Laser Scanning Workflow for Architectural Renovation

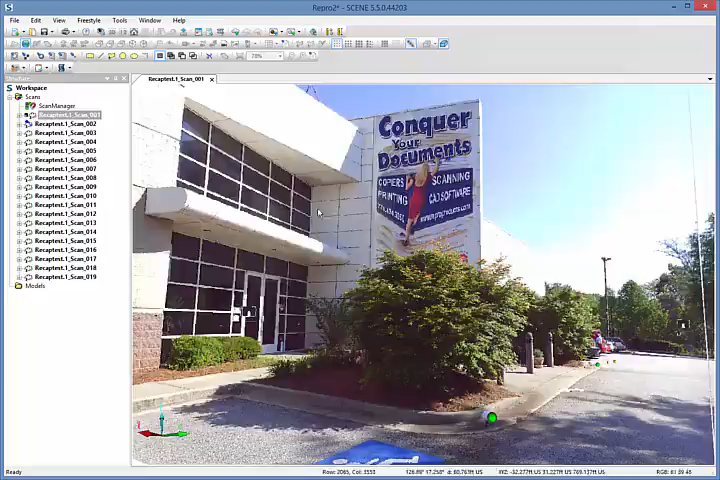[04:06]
This is sort of a panoramic image looking from the point of view of the scanner.
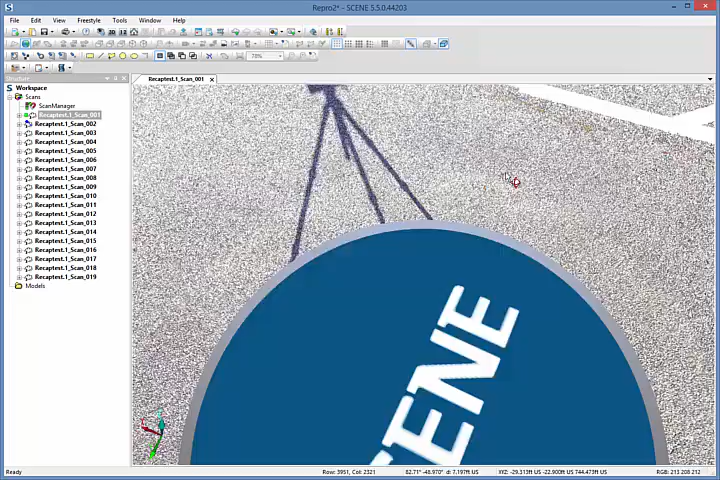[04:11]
I can also look at the scan in a planar view, which takes the sphere of data and unrolls it to look at the entire scan at once.
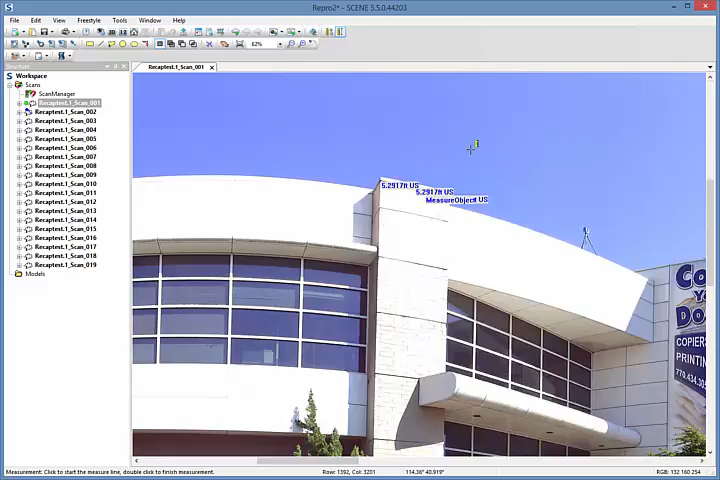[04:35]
When measuring from the floor to the ceiling, the dimension is broken out to give me the true vertical measure.
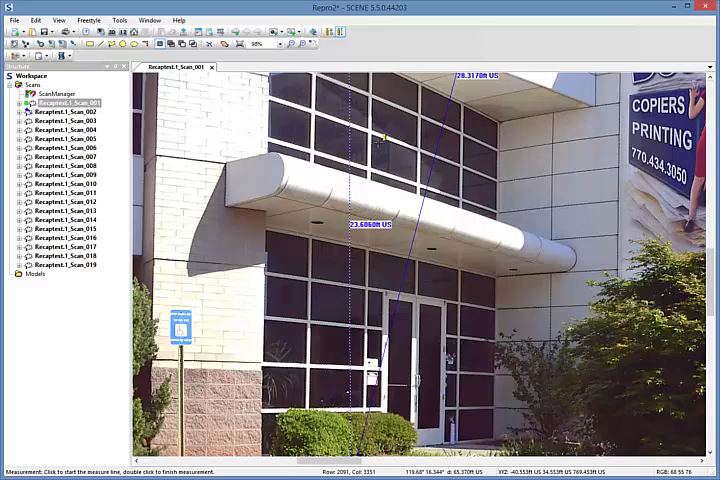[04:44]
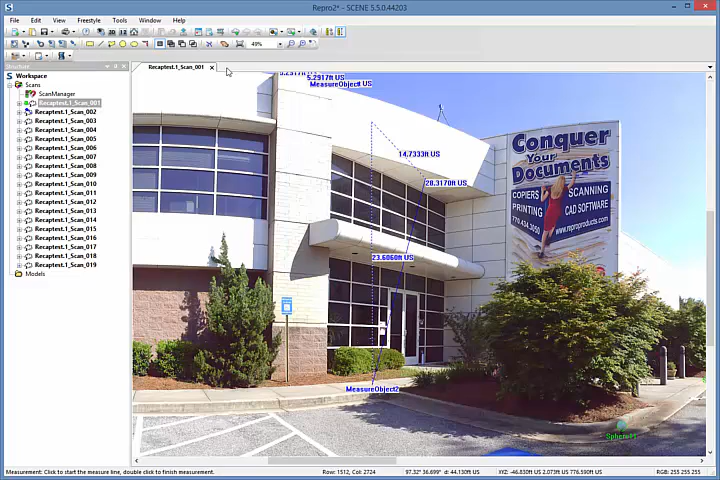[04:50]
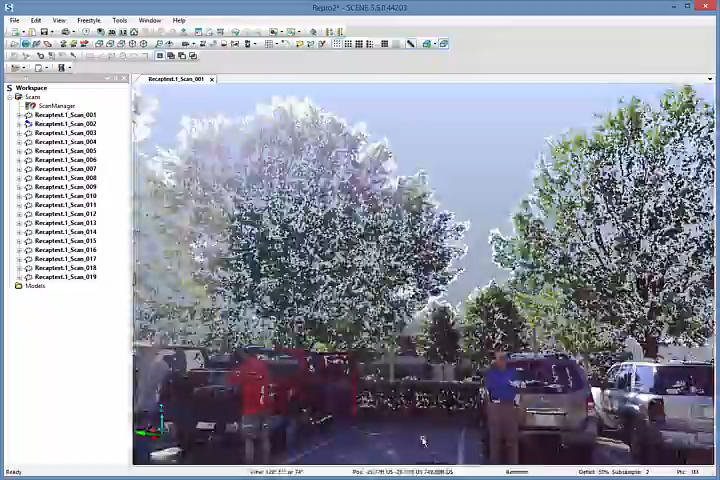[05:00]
Now we are no longer looking from the point of view of the scanner, but instead we are looking at a true three-dimensional point cloud of the data captured.
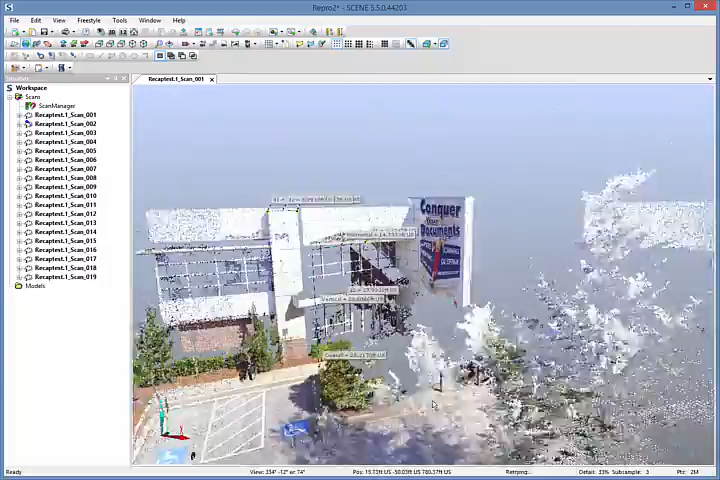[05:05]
As I zoom out, you can see the amount of data that were captured from just a single scan location.
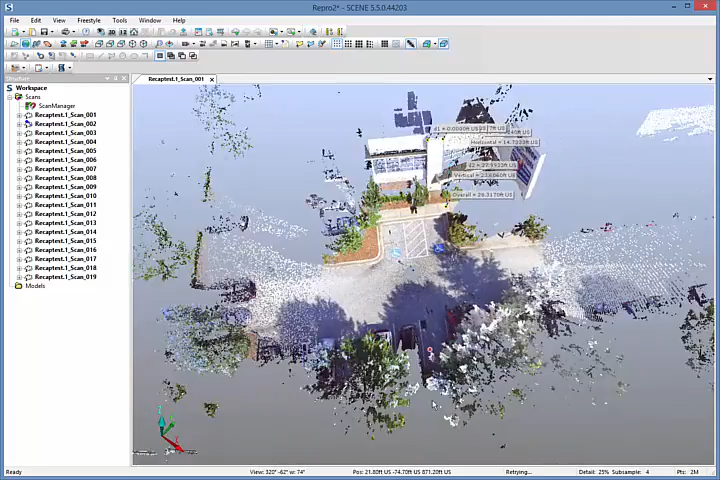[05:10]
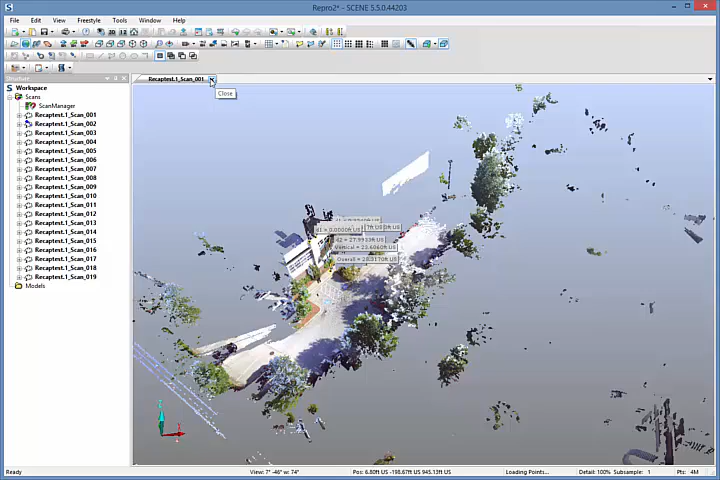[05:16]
After all the scans have been registered together using the targets that were placed in the field, the complete point cloud can be seen.
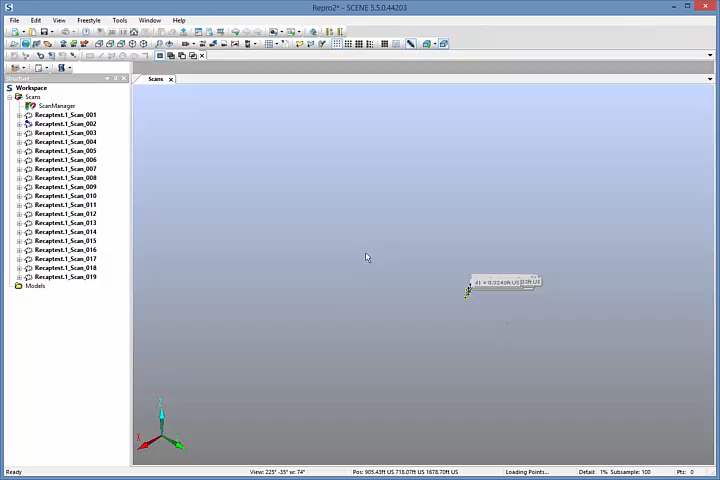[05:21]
To do the registration,
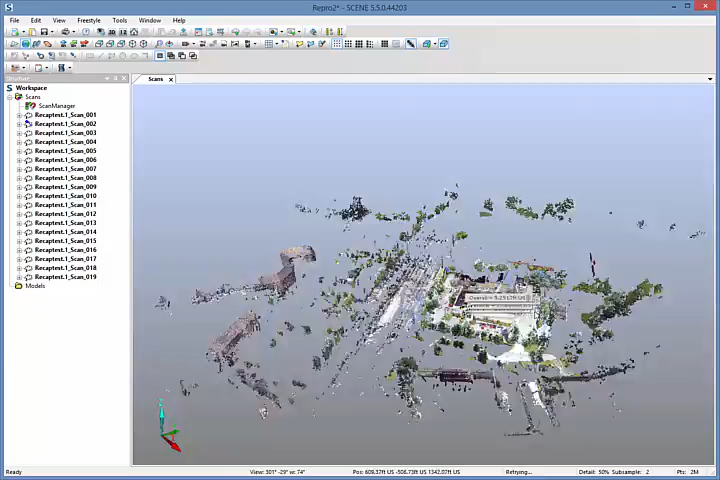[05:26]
the software automatically detects the target spheres and uses them to combine corresponding scans.
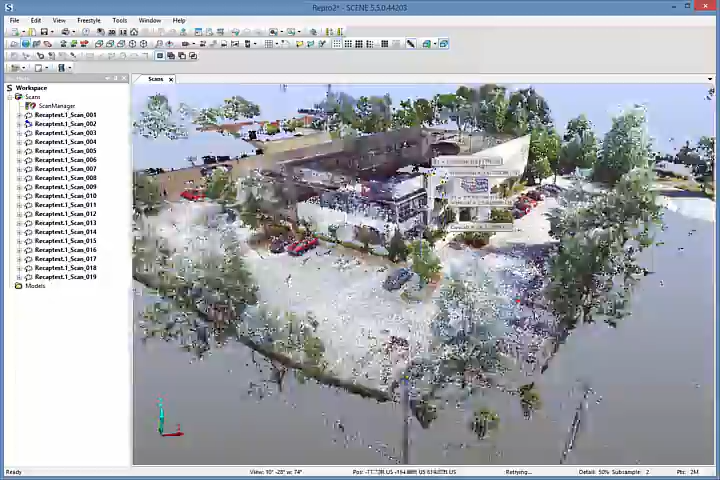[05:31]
If it can find at least three targets between the corresponding scans, it will automatically register them together.
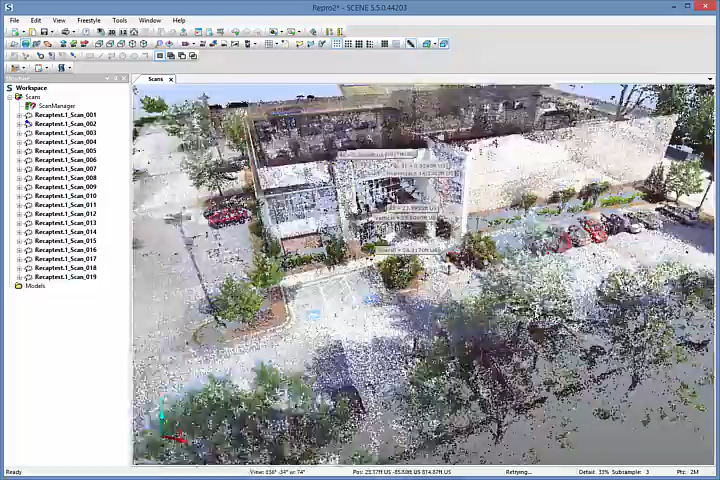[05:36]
From here, we can export the point cloud to our downstream application to use it in our planning and design purposes.
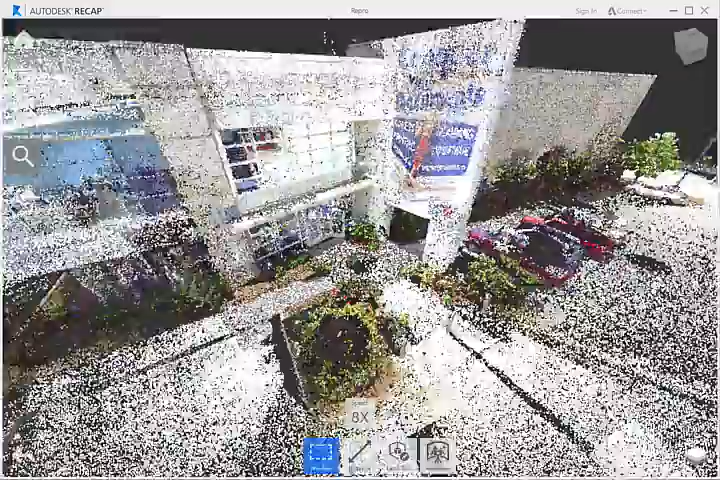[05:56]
ReCap is a high-performance point cloud visualization engine that is not only a standalone application, but is also built into many of the Autodesk design suites.
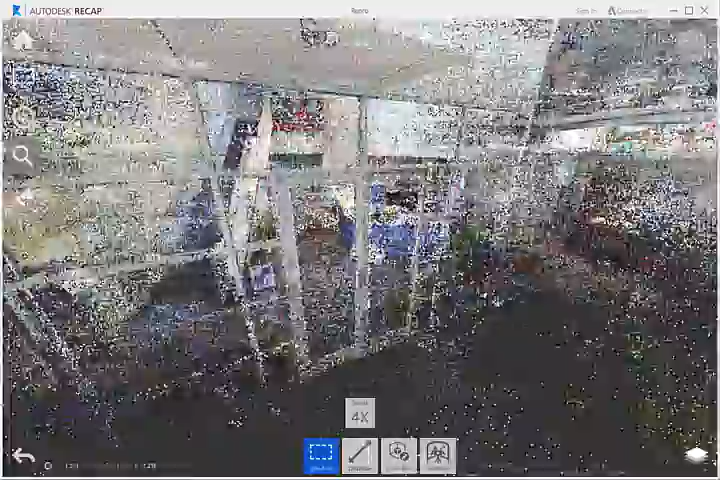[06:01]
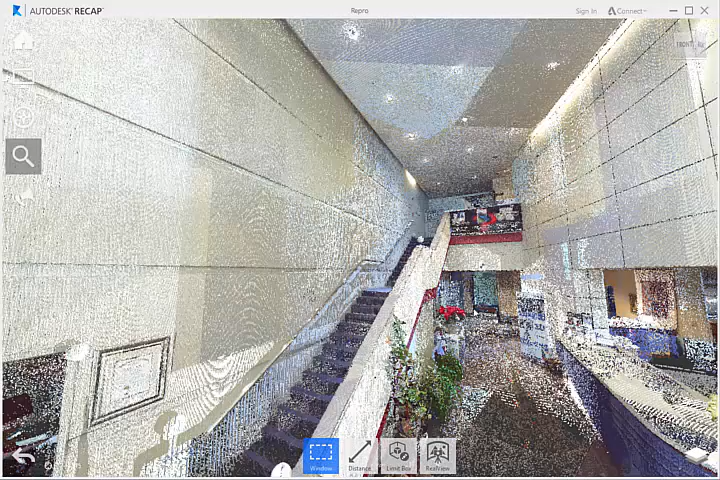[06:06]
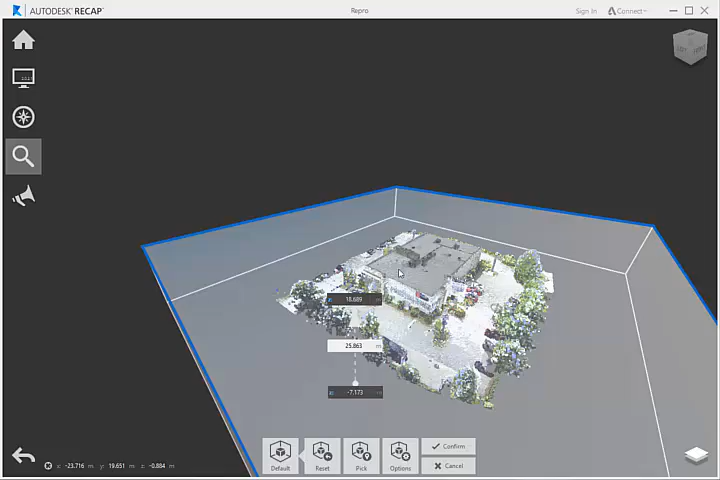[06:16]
By cutting sections of the data, we can view the model in ways that otherwise would be difficult
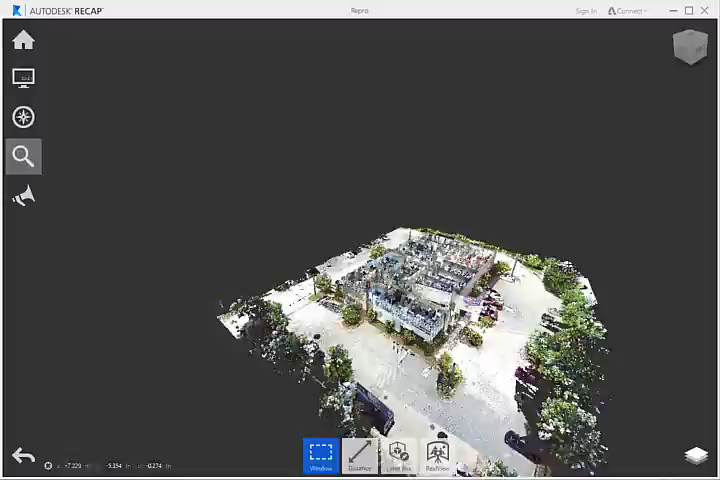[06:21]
using data collected with traditional means of as-built surveying and measuring.
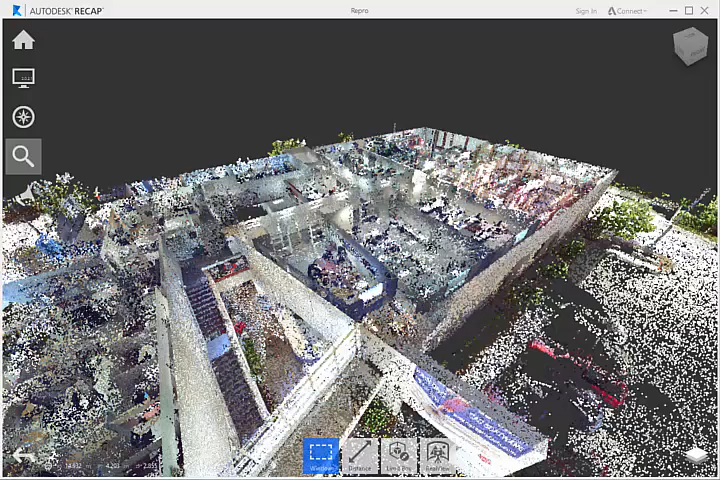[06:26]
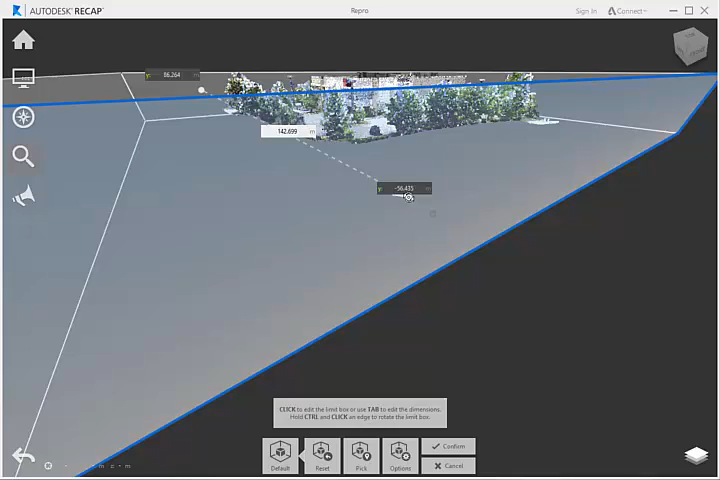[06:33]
Here I'm cutting a cross-section to view the floor-to-floor relationships and to determine the distance between the floors.
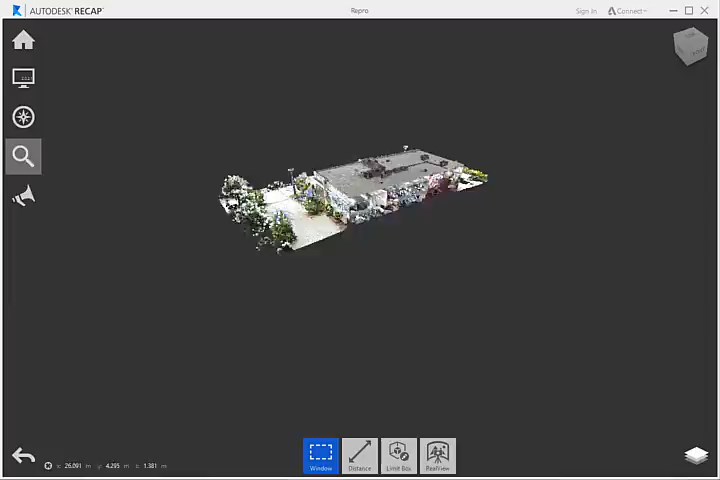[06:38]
I can also get an understanding of the interstitial spaces in the ceiling plenums.